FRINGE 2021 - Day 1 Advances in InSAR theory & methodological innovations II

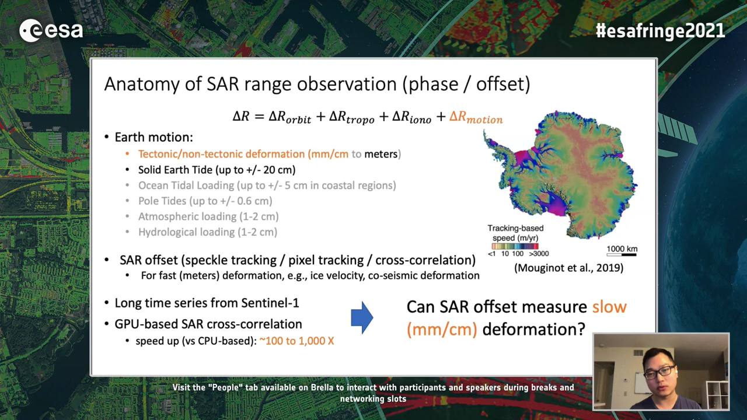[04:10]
which has a significant speed up compared with the CPU-based technique, Zhang Yunjun, we are wondering whether can we use SAR offset to measure the slow surface deformation, which is in the millimeter and centimeter scale, or not. Zhang Yunjun, so compared with SAR interbiometry or in SAR, SAR offset has several advantages.
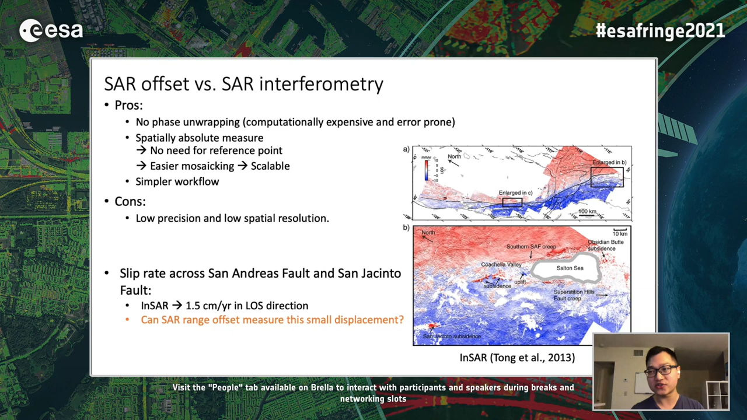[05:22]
Zhang Yunjun, and from InSAR, there's already estimated sleep rate of around 1.5 centimeter per year in line-offset directions. Zhang Yunjun, and the questions here we're trying to answer is, can we use the SAR range offset measurement to measure this small displacement also?
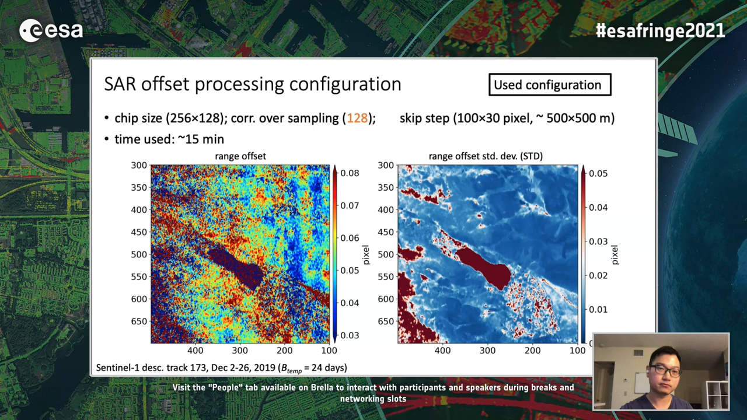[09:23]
And if we increase the oversampling further, we get a more nicely sampled offset field. And this is the configuration we use for the cross-correlation. So we do the same thing for the whole track, where we choose a Sentinel-1 Decentive track in Southern California.
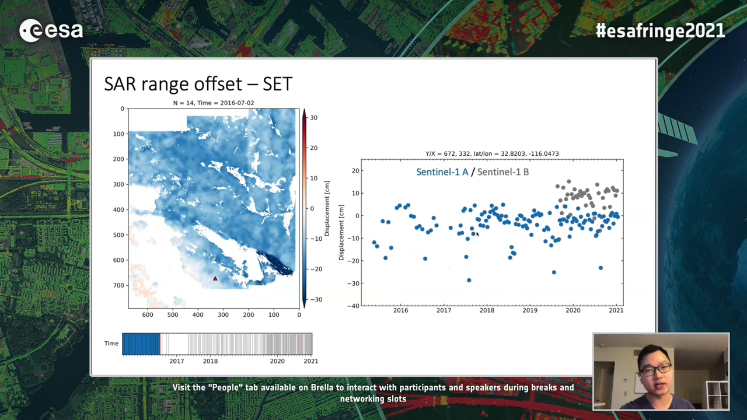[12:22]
And we can see that after correcting for the solid-earth tide, it's getting cleaner. After correcting for the troposphere, it's getting even more cleaner. And we can see that actually there is a systematic bias of around
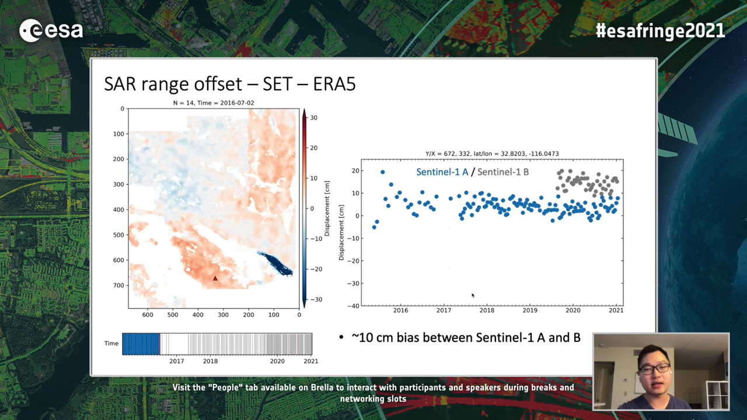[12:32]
10 cm between the Sentinel-1A and B sensors. So, with this final displacement time series, we can just apply a linear fitting to get the linear loss velocities.
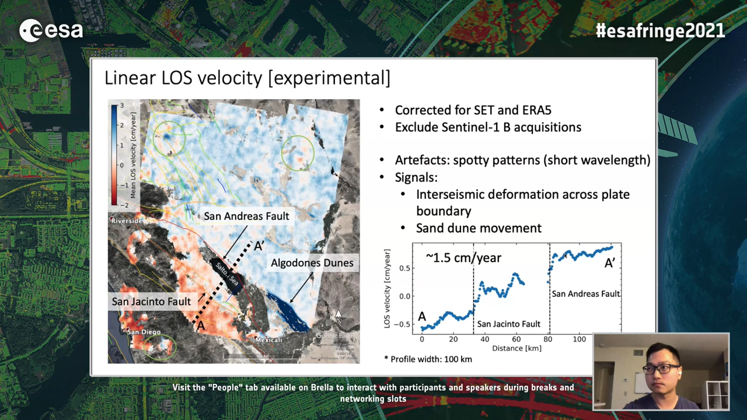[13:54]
The other signal, this is the signal from the San Dume movement on the Agadon dunes.
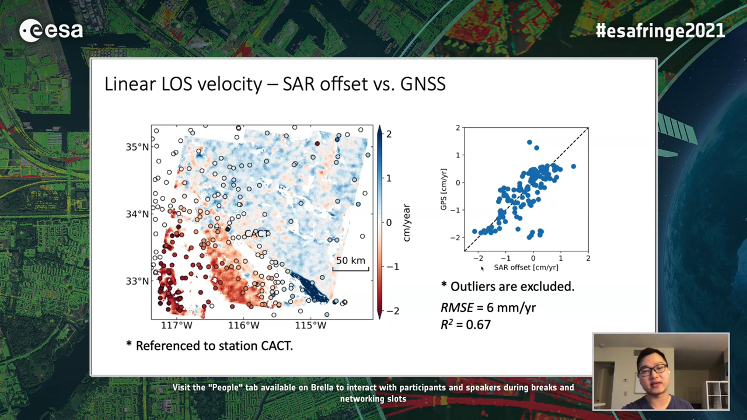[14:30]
And we can see a cross-correlation. We can see that the R-square is around 67%, with an RMSE of 6 millimeter per year. And with this, we can then contact the uncertainty.
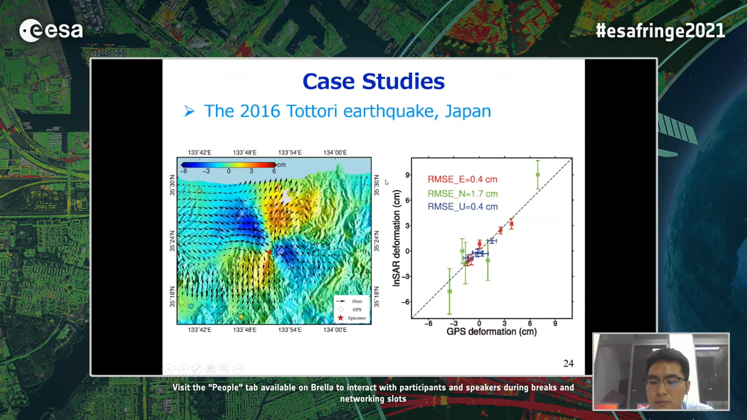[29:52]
which illuminate the superiority of the DINSAR observations combination for estimating 3D deformations. And finally, it comes to the conclusions.
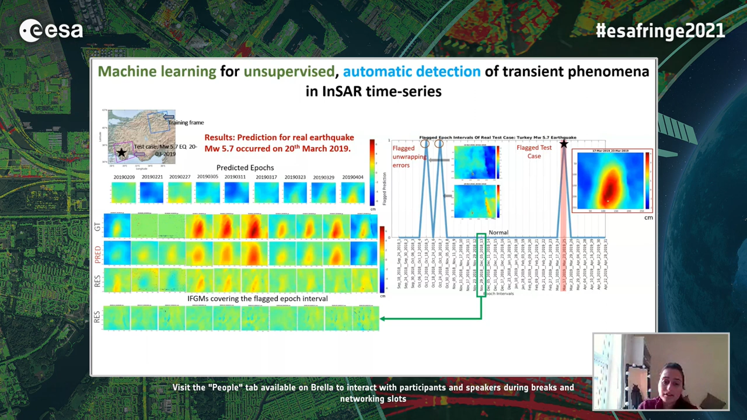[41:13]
The residuals of the normal interval is shown here for comparison, which is almost zero, as compared to the case where an earthquake occurred. The before and after images of the predicted responses are shown here. The first row shows the predictions before removing the anomaly, and the bottom row shows after removing it. And the new predictions, which are these, are much more cleaner as compared to before.
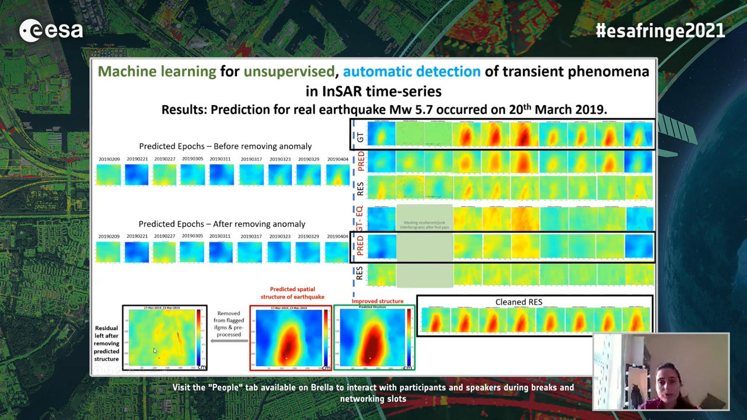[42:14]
spatial structure that was predicted. And this when completely removed, we have a residual shown in the black box that is free from the earthquake anomaly. So we, we have developed a synthetic test data because we have no ground run.